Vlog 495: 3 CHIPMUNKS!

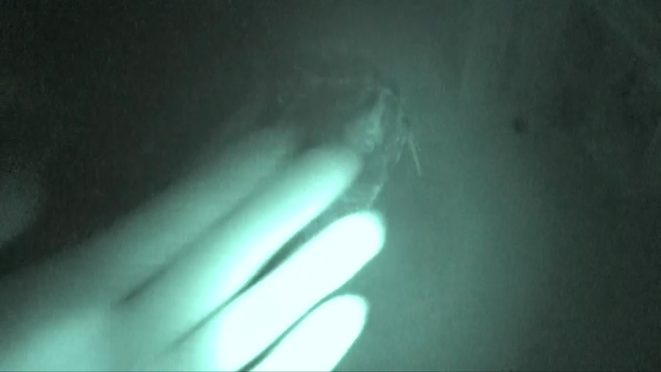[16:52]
Mittens. See. Hi. Look. It's night. Night filter thing. Wait. Is it even like casting a light? Is it like casting a light? I don't know.
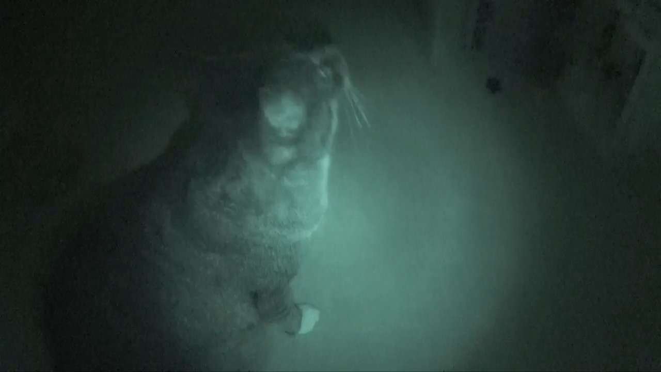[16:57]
Aww. You yawning.
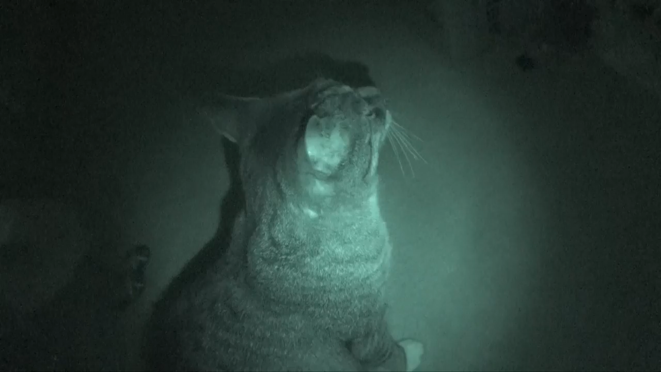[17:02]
We're in night vision. Mittens. Mittens. How does it feel to be in night vision?
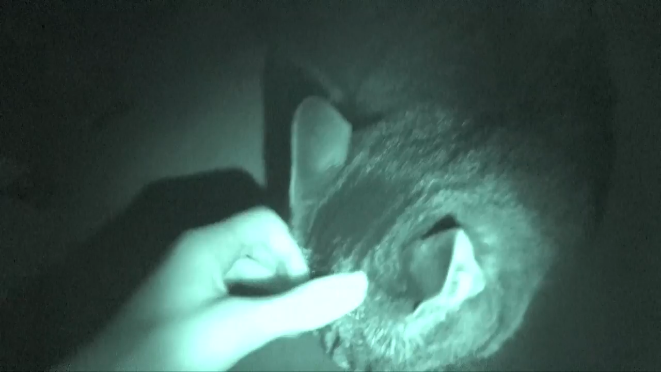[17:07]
This is the first time I've used this. This night vision. I honestly didn't really like. Know if it would work.
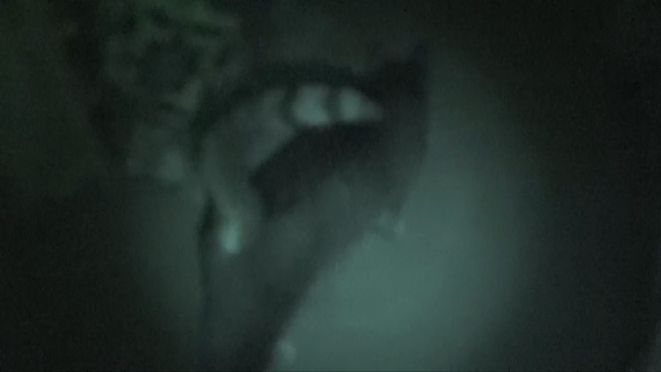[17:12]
And it does. It does. And there's Z. And that's some activator. Because I was fixing my slimes.
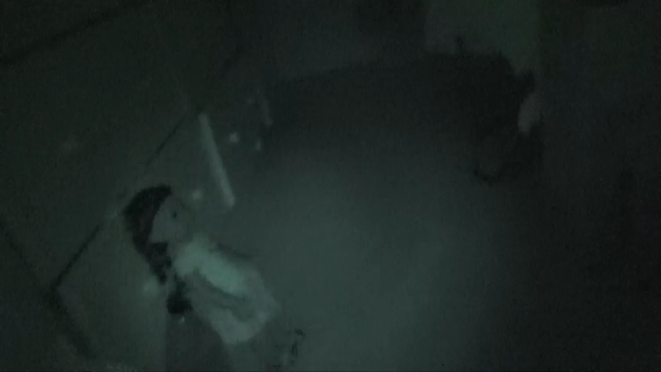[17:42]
No. Well anyways. Look at this. Night vision.
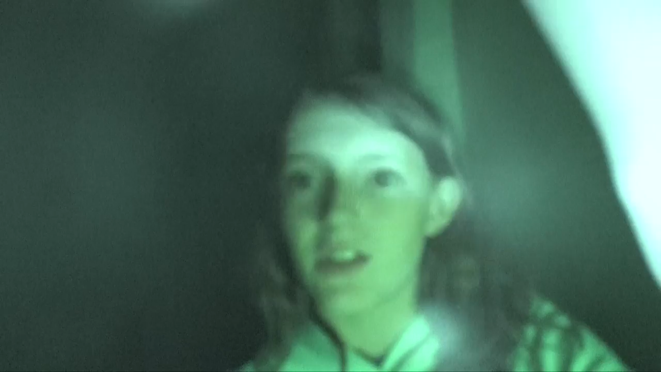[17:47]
That's so cool. It's like not even casting a light either. I have no idea how it's doing this.